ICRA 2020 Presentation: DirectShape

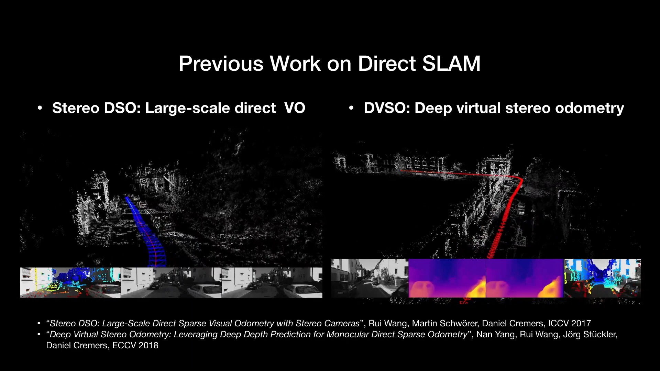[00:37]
In addition to accurately tracking the camera, some SLAM systems can also deliver high-quality 3D reconstructions. This is especially the case for direct methods.
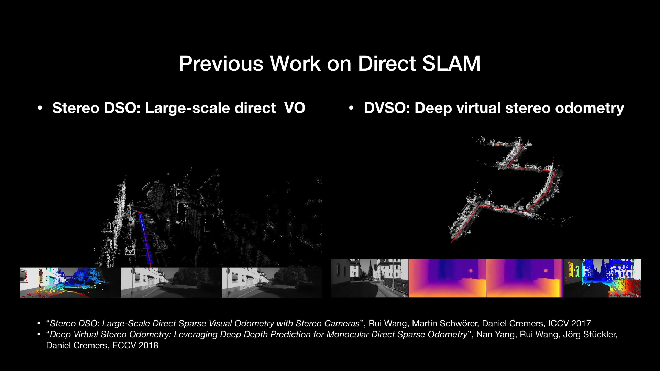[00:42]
Two recent methods, Stereo DSO and DVSO, are shown here. These progresses open a door to visual scene understanding, as they can be used to capture the 3D geometry of the environment.
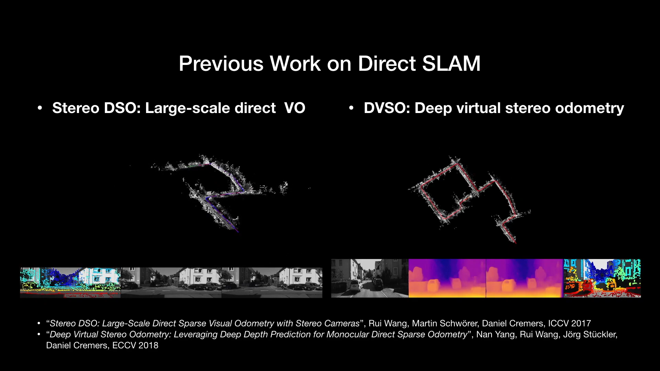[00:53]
To move forward, several open problems remain to be addressed.
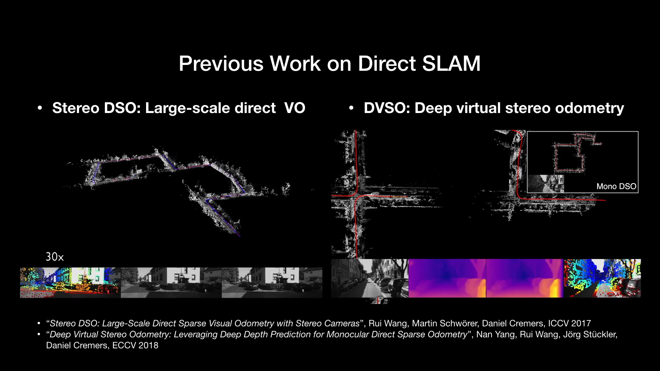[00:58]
For example, how can semantic information be integrated to the 3D map to make them more practically useful?
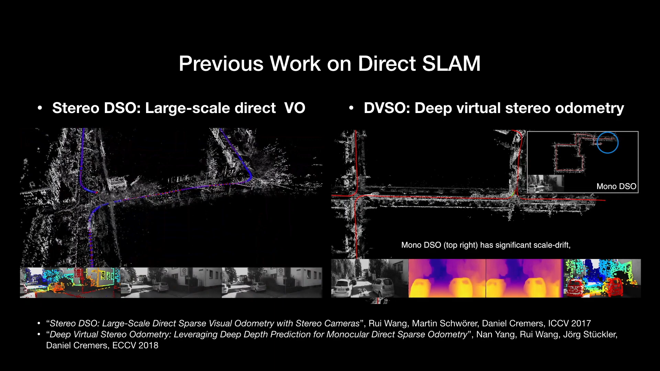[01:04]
Also, instead of raw point clouds, can we find more descriptive and compact map formats?
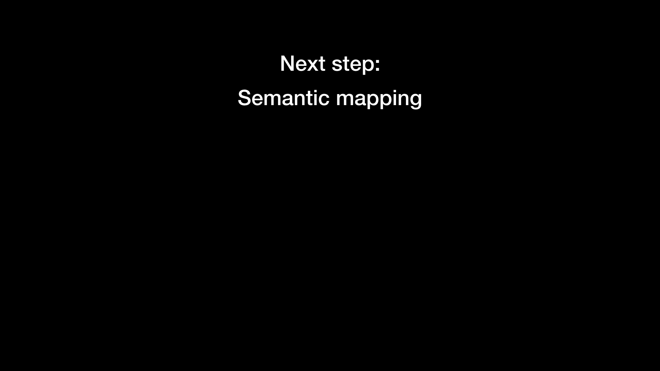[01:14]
These questions can be categorized under the topic of semantic mapping.
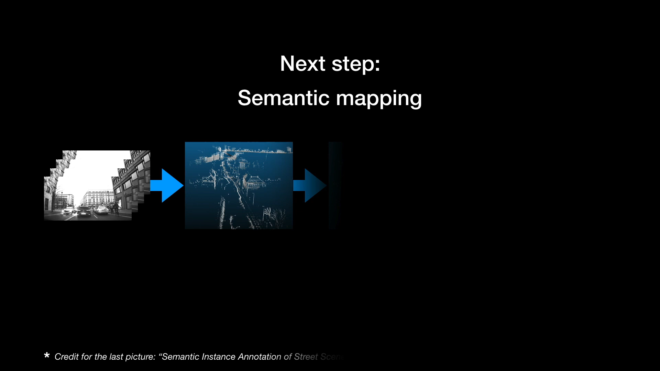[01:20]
A widely adopted pipeline can be summarized in four steps. Starting from gathering an input image sequence, structure from motion or SLAM is used to generate a point cloud. The point cloud is then semantically labeled, which can be done either by segmenting the point cloud directly, or by semantic segmentation on images and back-projecting the labels to 3D. Next, the labeled point cloud is further abstracted and described, giving us a semantic HD map,
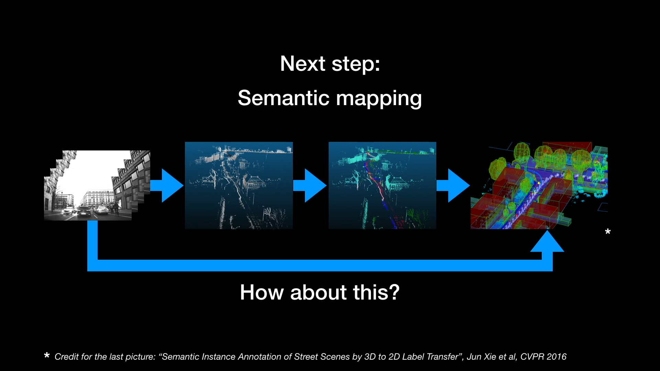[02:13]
is it possible to estimate the final HD map directly from the input data? This could provide several benefits, such as we can utilize more information directly from the images. We can also avoid introducing the errors from all intermediate steps. In this work, we show that such direct approach is possible. Estimating 3D properties directly from images is a general topic.
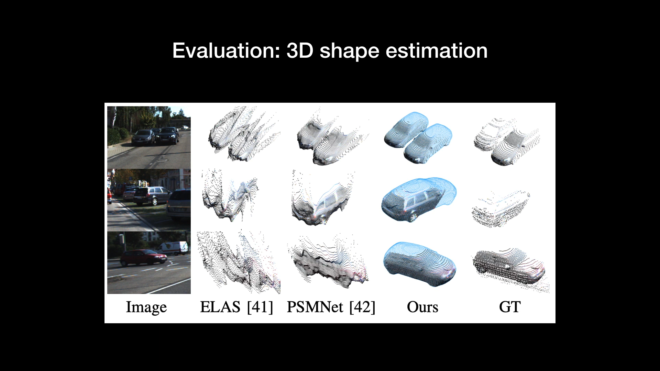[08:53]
For shape estimation, we compare our 3D reconstruction to the results of two stereo matching methods. ELAS is a handcrafted pipeline, and PSMNet is a recent deep learning-based approach. The advantage of bringing shape priors to the 3D reconstruction pipeline is clear, especially for objects with non-lumbration surfaces like cars.